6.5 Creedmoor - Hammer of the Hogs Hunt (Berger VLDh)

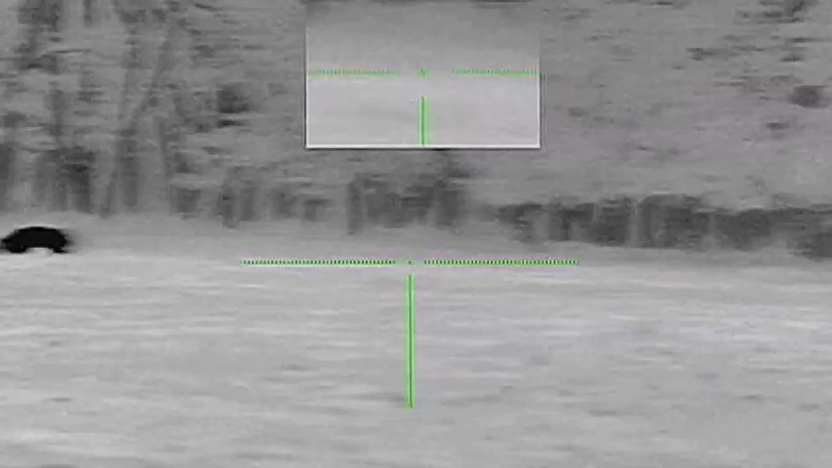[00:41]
I noticed this boar running up the ground.
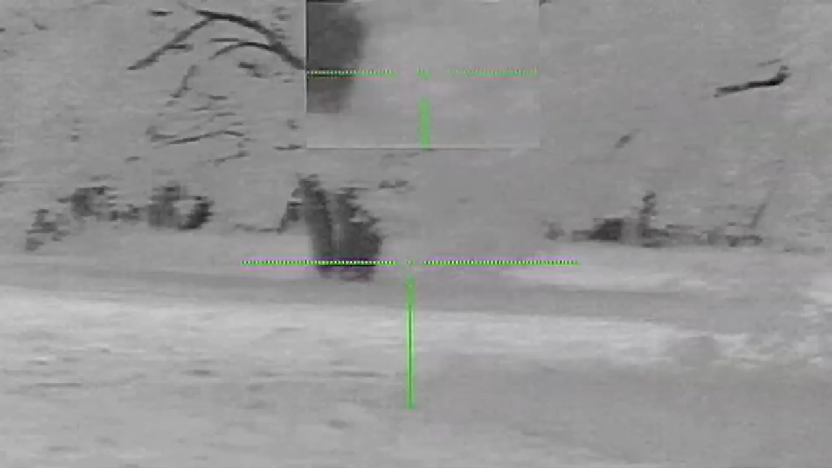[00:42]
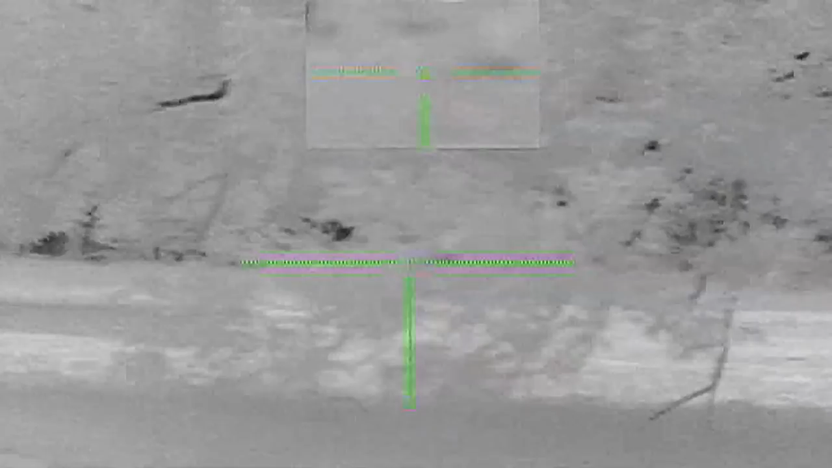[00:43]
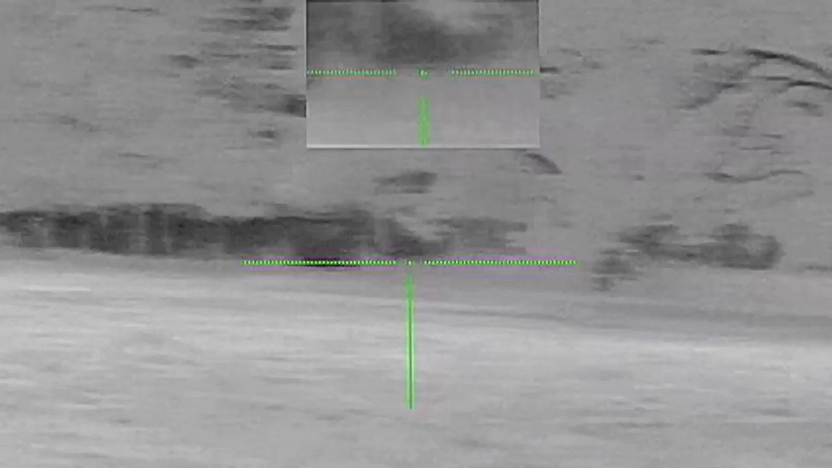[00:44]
I did a quick scan to see if there were any other hogs in the area.
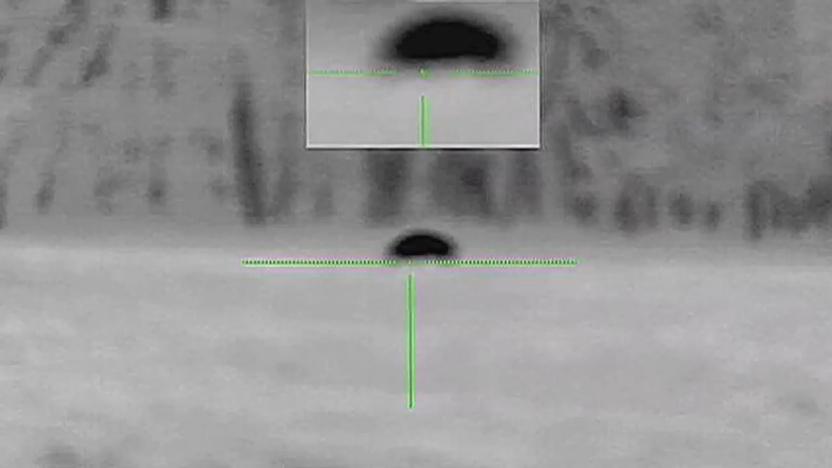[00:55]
It took me a second to focus my lens and then I lined up for the shot.
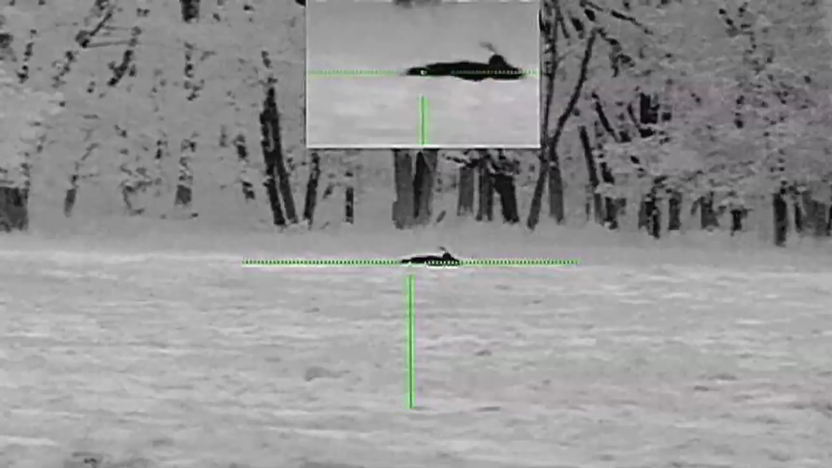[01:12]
To date, this is the fastest I've ever seen a hog expire after being shot. I know a lot of this has to do with shot placement, but I'm absolutely amazed at the damage the 140 grain burger VLD bullet did to this boar.
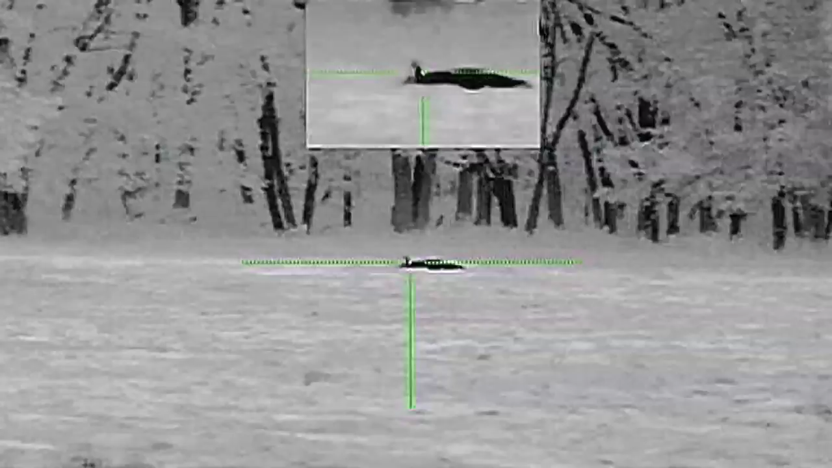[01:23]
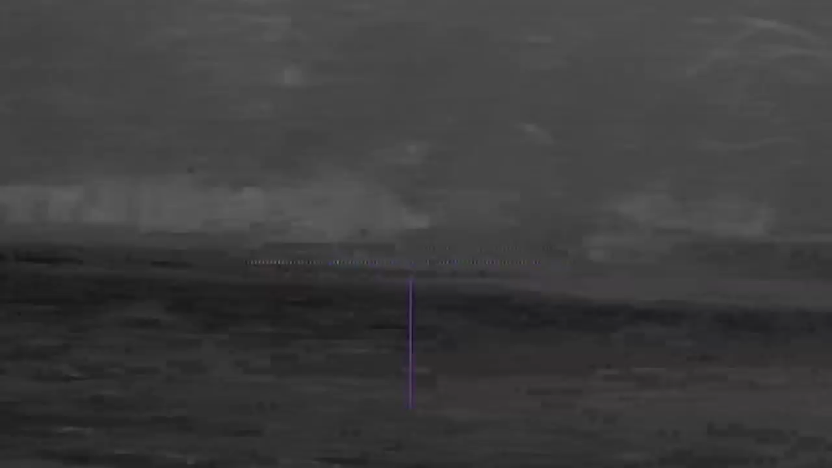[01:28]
30 minutes later as I was scanning the field, at first glance I thought there was a coyote that was right next to my dead hog.
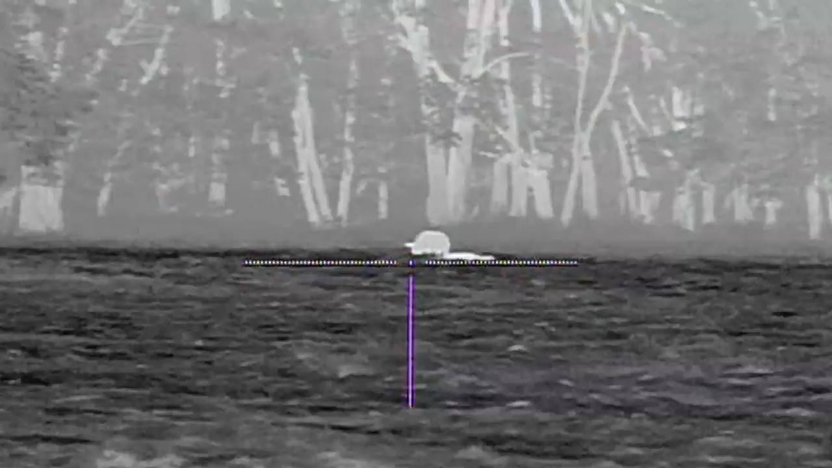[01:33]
I quickly realized that it was another hog and couldn't believe that this larger boar was running in the exact same spot as the boar I previously shot.
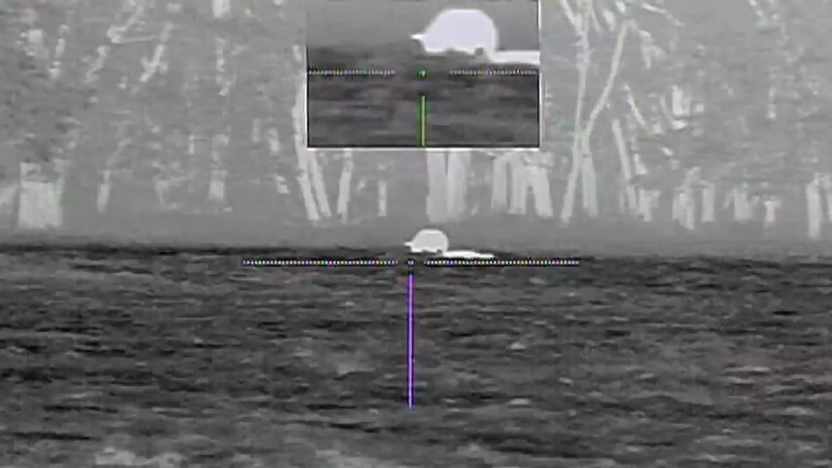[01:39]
I studied myself to take the shot.
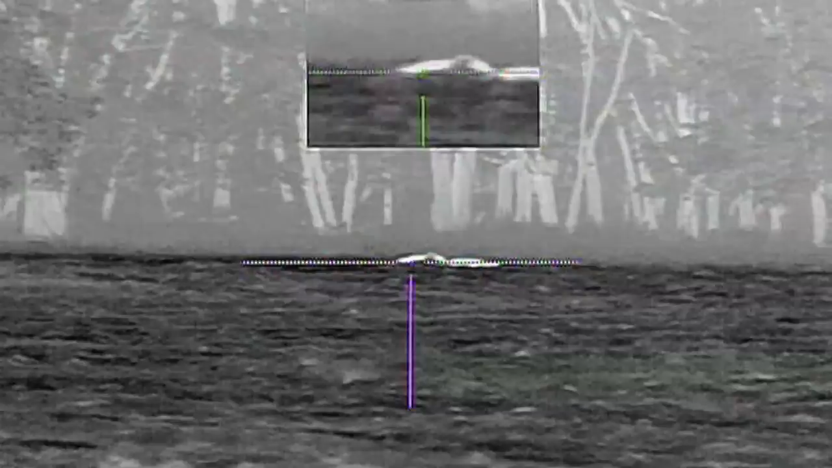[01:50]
And just like that, the burger bullet made quick work of dropping this boar.
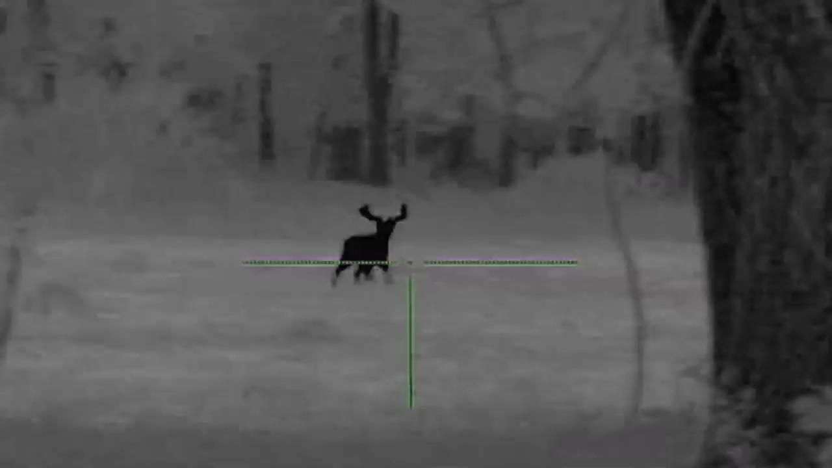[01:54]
During the next few hours I scanned the field and saw these two nice bucks.
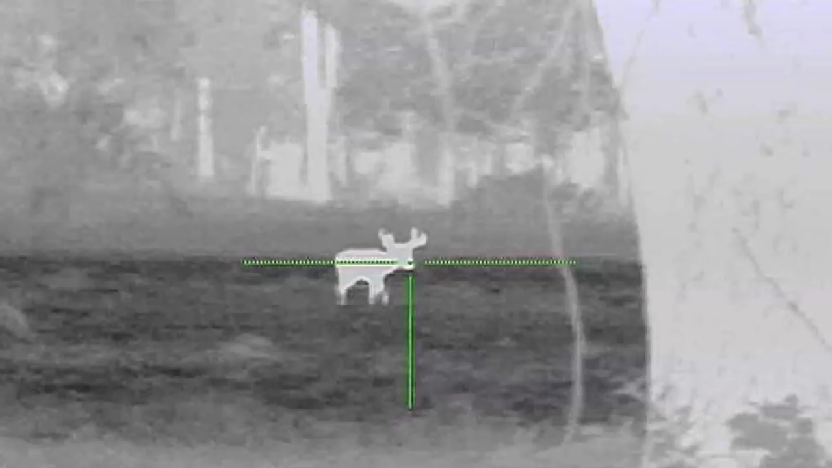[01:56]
This first buck has a really nice spread, but he's young.
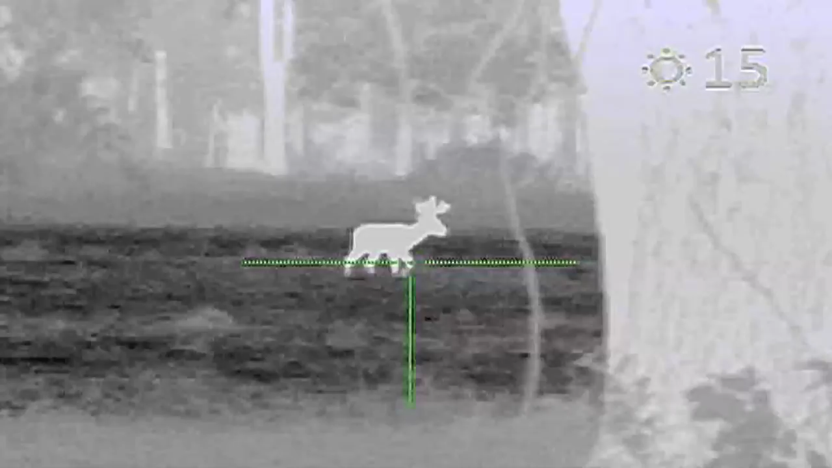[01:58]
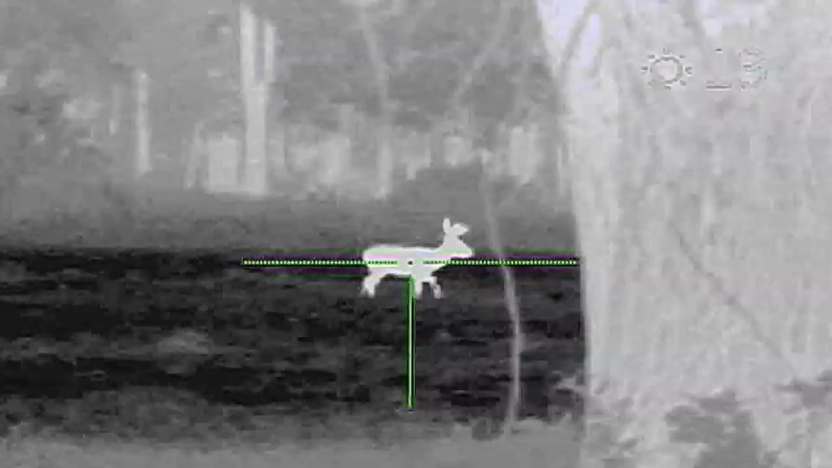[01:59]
And the second buck has a really nice thick trashy set of horns.
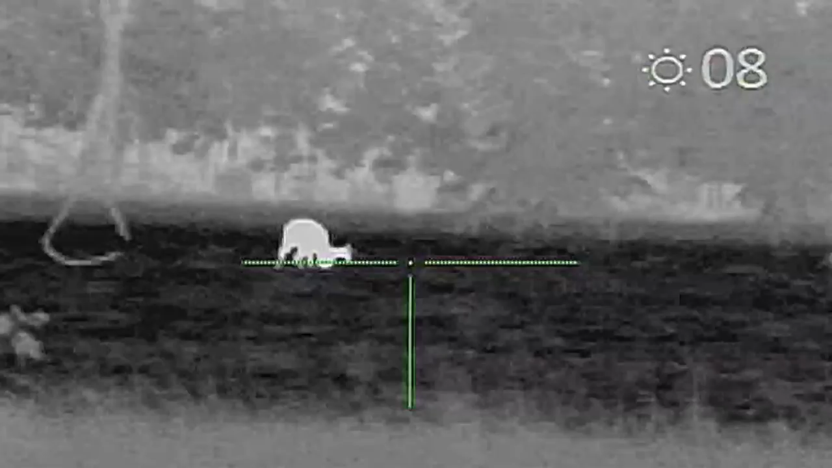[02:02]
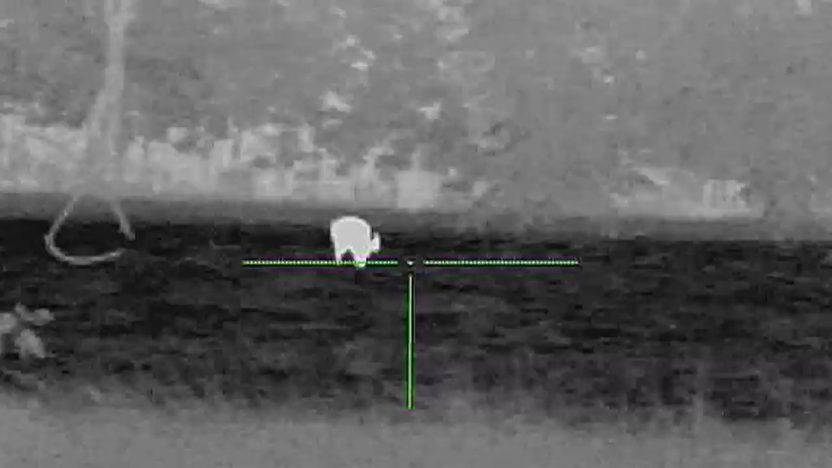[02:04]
Doesn't quite look like he's going to meet regulations this year.
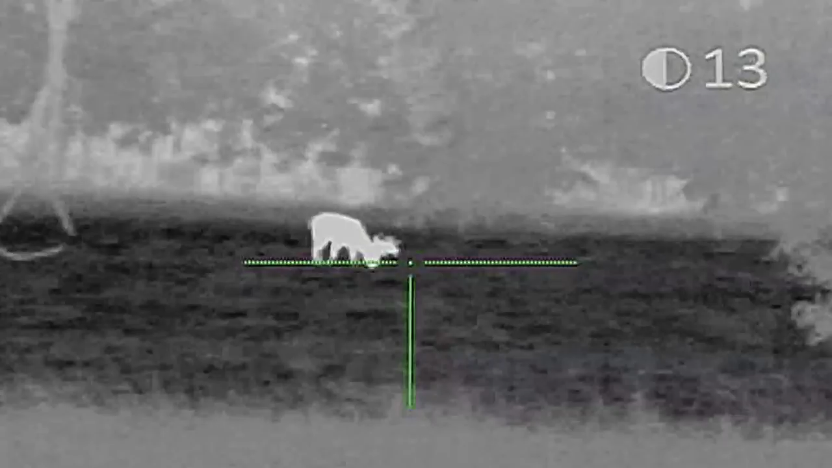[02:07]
Both deer need a few more years to grow.
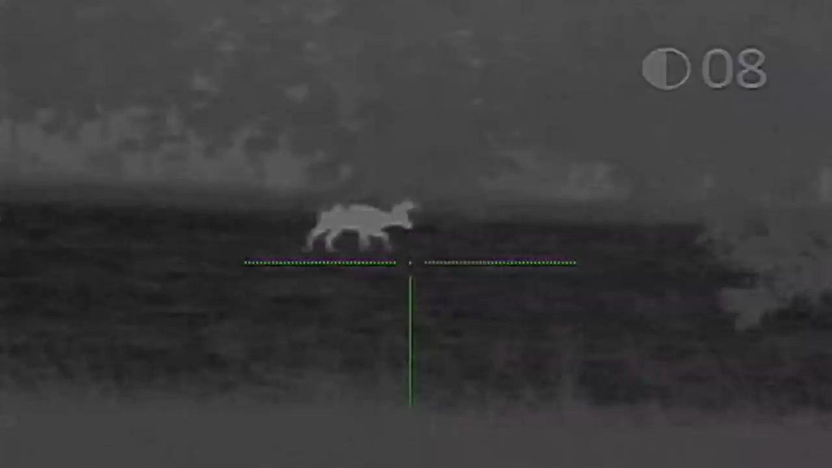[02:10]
Finally at 12.15 this modest sized boar showed up at roughly 160 yards.
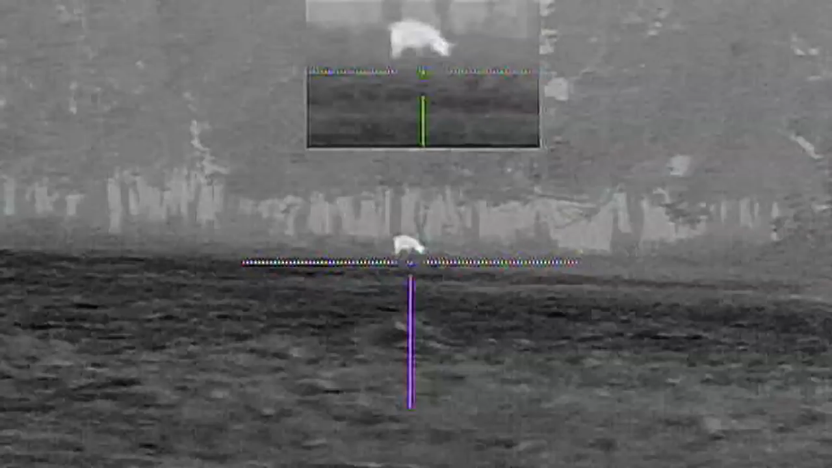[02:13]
As you can tell he was in the high grass.
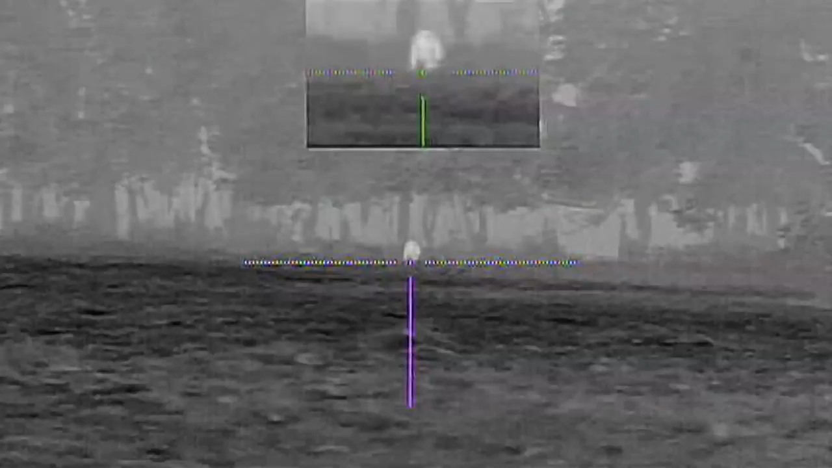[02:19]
This has to be my farthest shot to date using this bullet.
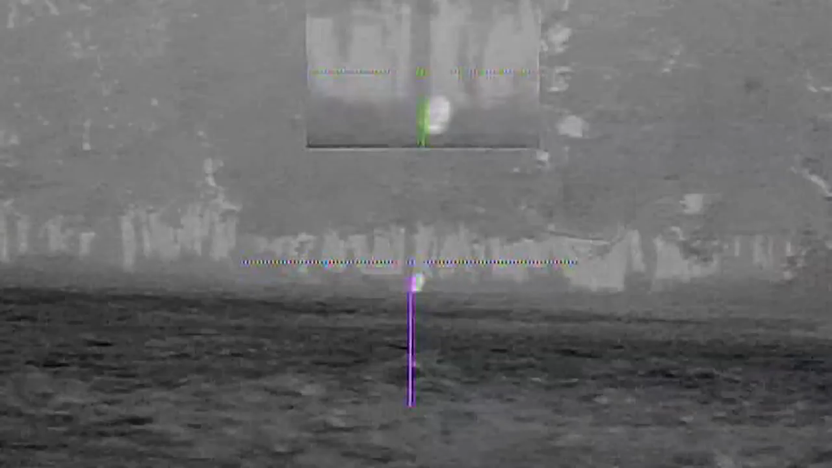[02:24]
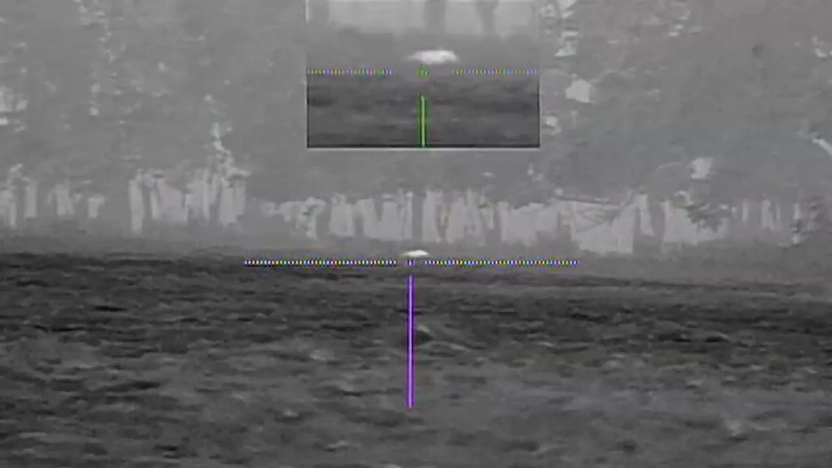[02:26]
I could have waited for this boar to turn broadside, but I wanted to see how the bullet would perform passing through this boar at an extended range.
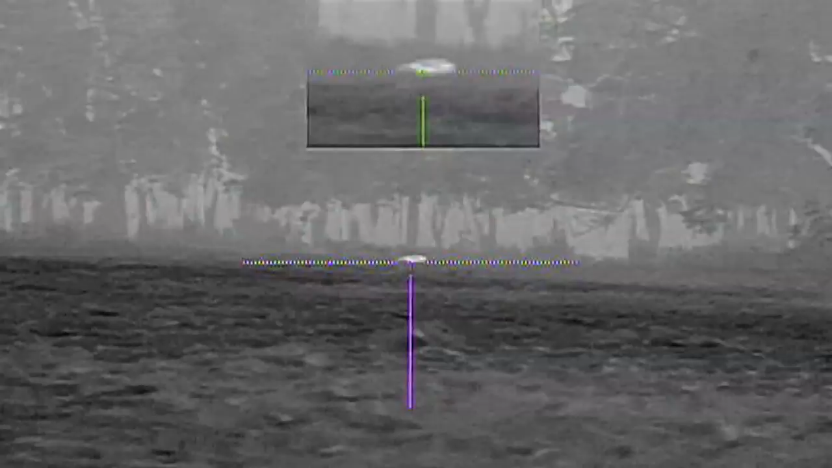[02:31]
The first boar had massive trauma as you saw in the video.